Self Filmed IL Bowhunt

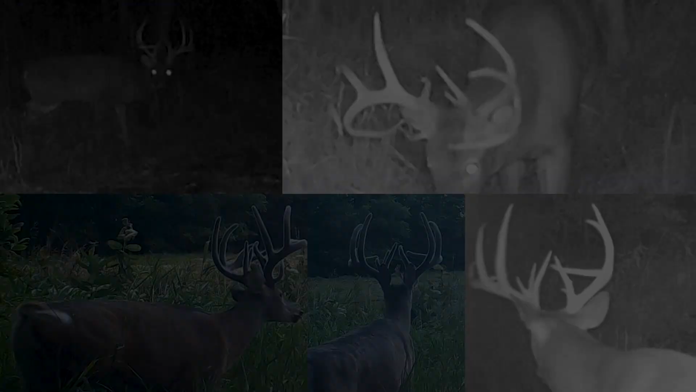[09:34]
This year, I knew that my odds of killing that deer were pretty good because he was all over this property.